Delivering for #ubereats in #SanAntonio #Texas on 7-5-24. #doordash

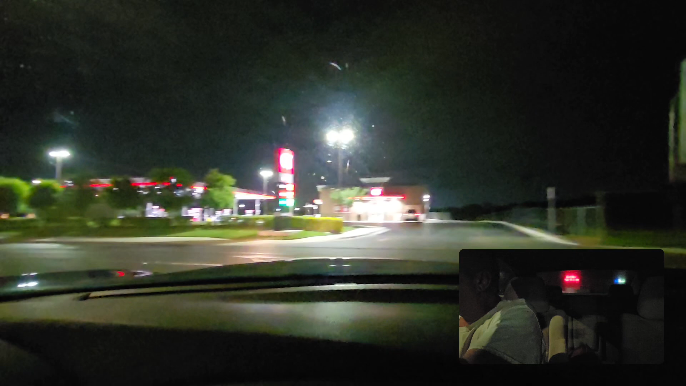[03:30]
I'll go this way, it's shorter. Shorter on distance, but I don't know about on time because of the lights, man.
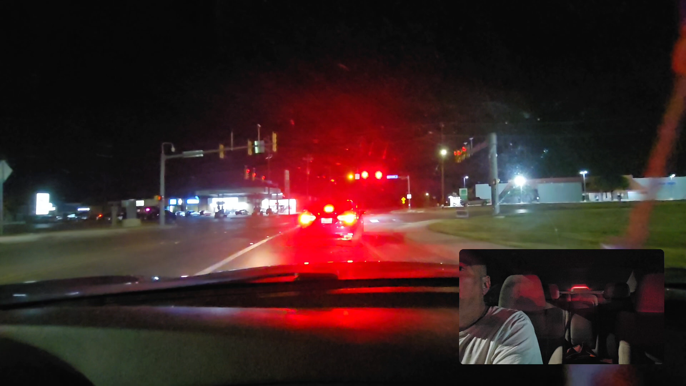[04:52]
Person in the front does not make the lights change. There it goes. I changed for him.
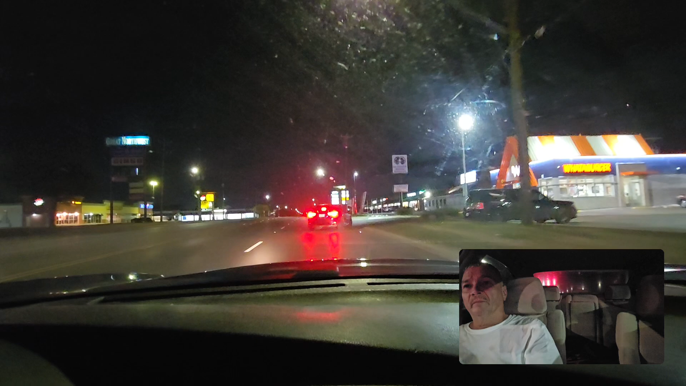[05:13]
might be the front. Sometimes it sounds like the back turn is the front. So, vice versa. Turn right, then keep right.
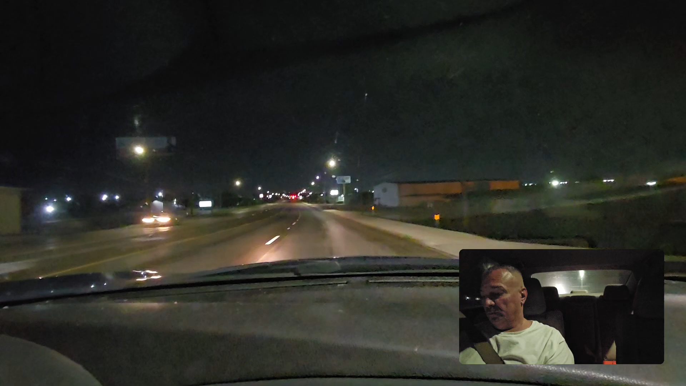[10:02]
red light camera, so this one's changing.
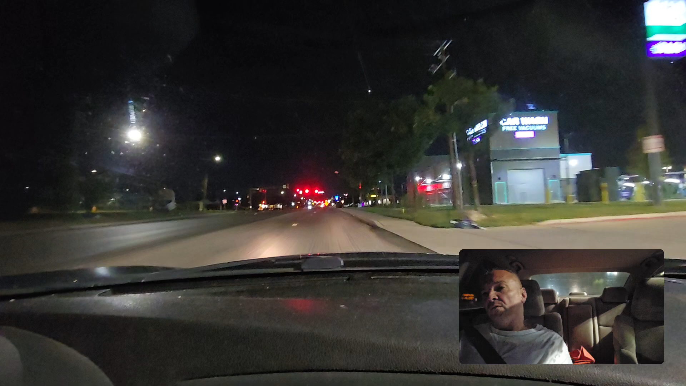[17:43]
Machine. Turn right on Eckert Road. Almost passed up a police car on the freeway.
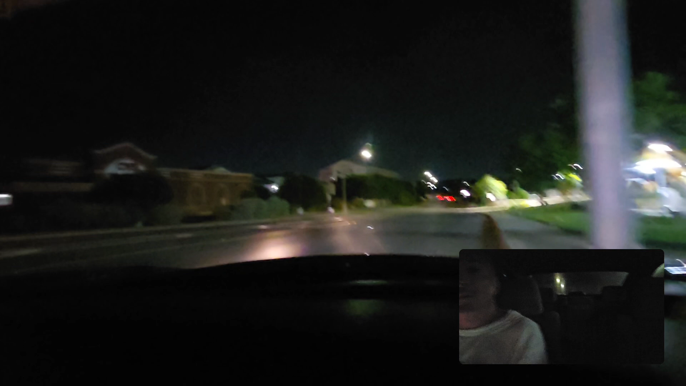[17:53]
It was a gray Impala. No, I take that back. It was a dark blue, like a midnight blue Impala. Cause I was supposed to pass him up by the Alamo Dome, but then he turned the lights on. And I seen the lights, about the license plate and the lights, light bulb in the back window, which are wrong, so like, man, I backed off. As soon as we made it out of San Antonio, because it's a hilly and shit, he booked it.
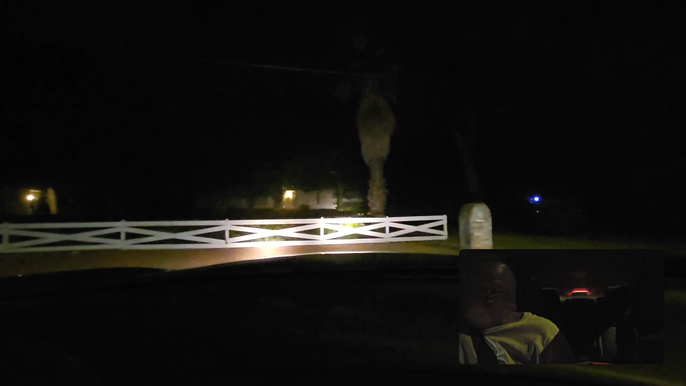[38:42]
Turn right on Parkway Drive, then turn right on Falcon Drive. Turn right on Falcon Drive, then turn left on Oakwood Drive. Turn left on Oakwood Drive. Man, what the hell? Okay. This thing taking me in circles, man.
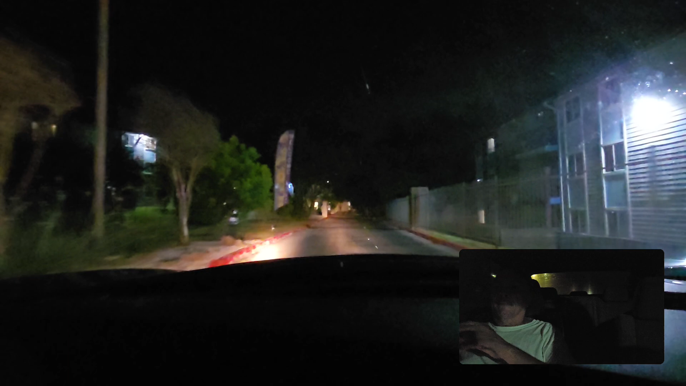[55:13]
Make a slight left turn, then turn right. Turn right, then drop off on the left.
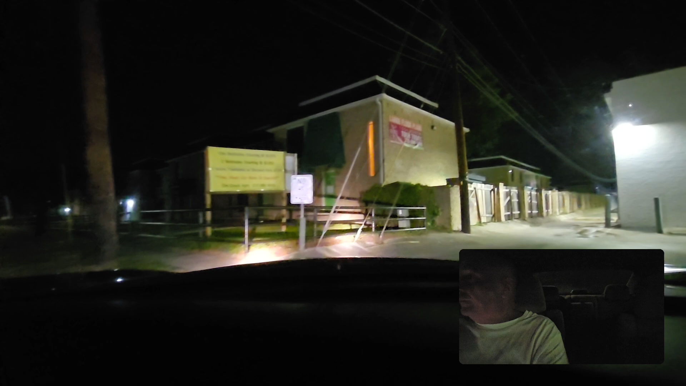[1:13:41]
cheating. Indigo Apartments. Turn right. This is Elm. Oak Hill. Turn left on Northwest Military Highway.
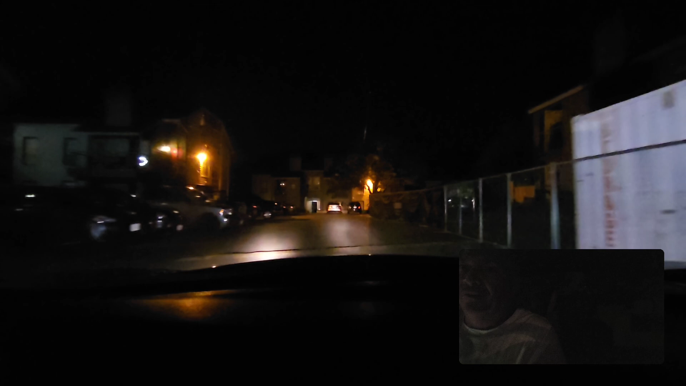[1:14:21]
Man, weird. That's the first time I ever went through some apartments just to go in the entrance and come out the exit. get to the other apartments on the other side.